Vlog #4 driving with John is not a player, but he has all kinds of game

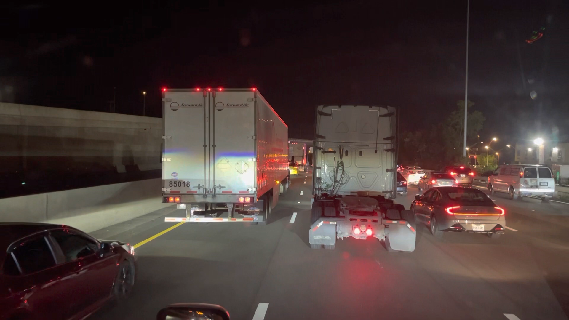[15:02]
yeah just leaving in washington dc area and there's some construction so as you can see i'm just uh putting along pretty slow right now this is going to be an interesting vlog with all kinds of traffic issues and timing issues and all kinds of stuff like that probably gonna take a lot of editing to get all this into one video all right i appreciate you watching um probably gonna throw in a time lapse